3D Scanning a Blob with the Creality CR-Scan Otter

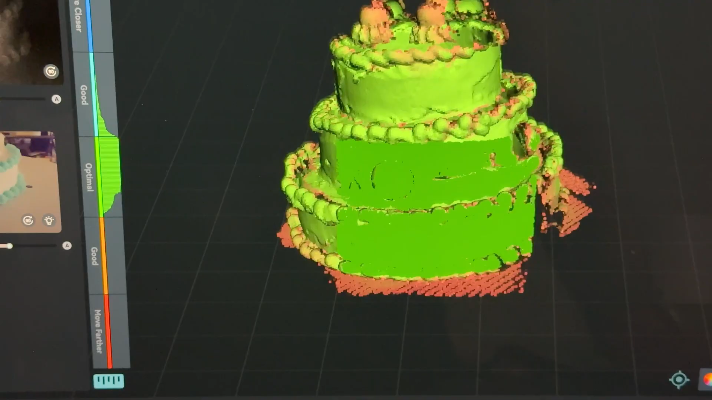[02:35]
This is what the raw data capture looks like in the Creality scanning app.
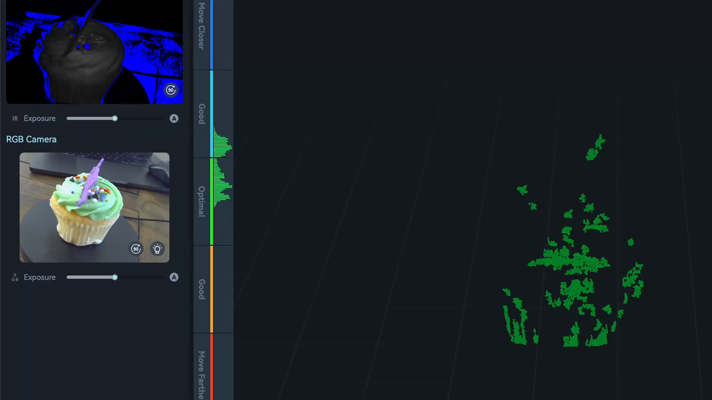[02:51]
I found that to get the best color in the final scan, it's ideal to scan in diffused bright light.
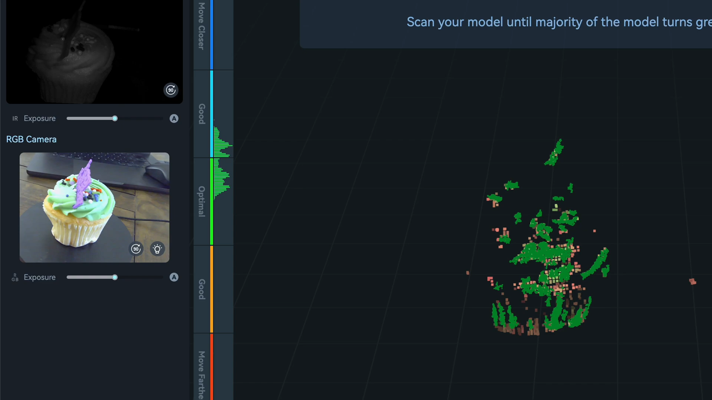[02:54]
I also used a tiny electric turntable to rotate the object so that I wouldn't have to cast shadows on it by moving to the other side.
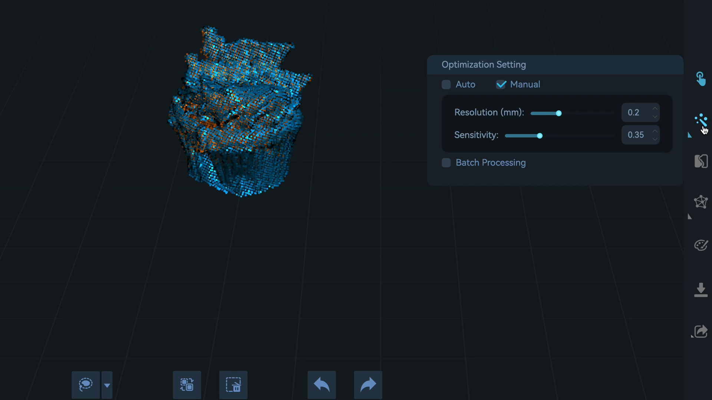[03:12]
I was able to simply use the app to convert the raw data to a point cloud and then convert that to the final textured mesh that I could either 3D print or bring into a 3D software.
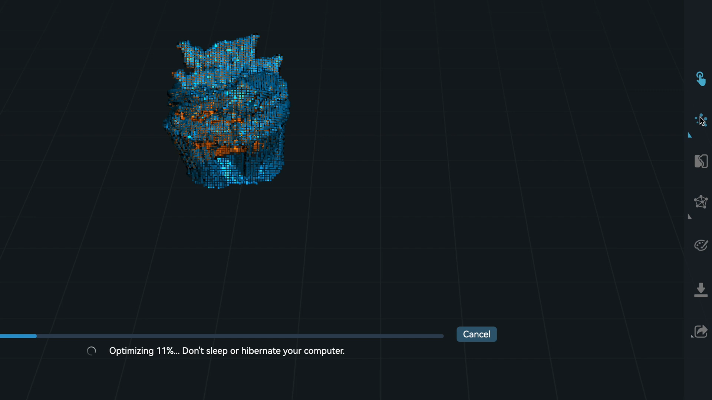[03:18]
This is the 3D model produced by the scanner app.
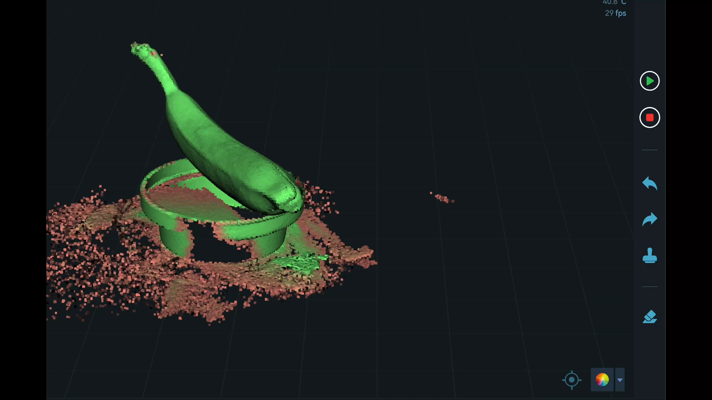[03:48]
I also wanted to show how you can edit your scan data directly in the app to get rid of any stands or base that might inadvertently get scanned.
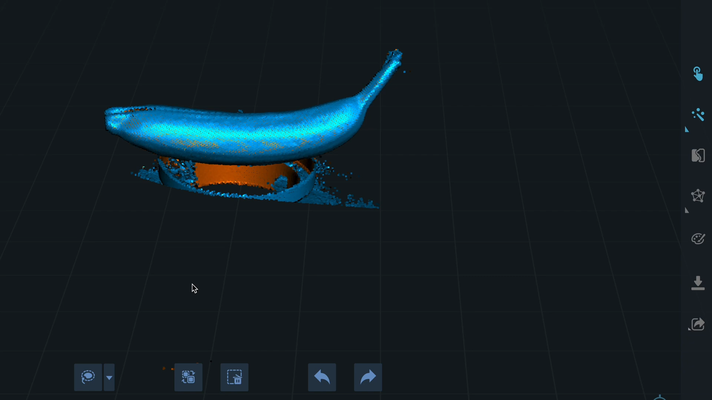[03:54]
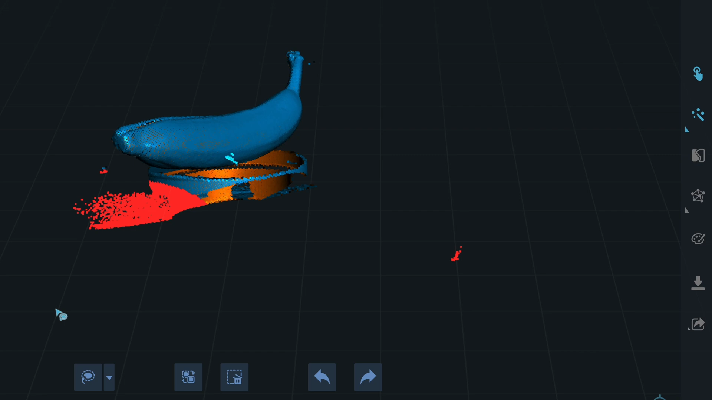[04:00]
The scan otter has up to a point zero two millimeter accuracy and a large scanning range.
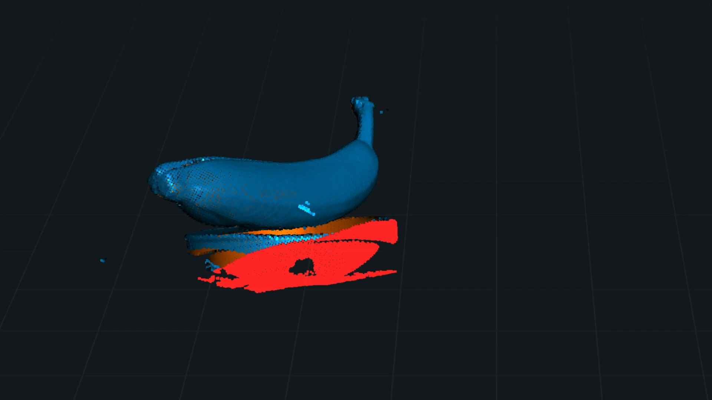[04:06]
It can scan objects ranging from 10 millimeters to 2000 millimeters and has a quick scanning speed of up to 20 frames per second.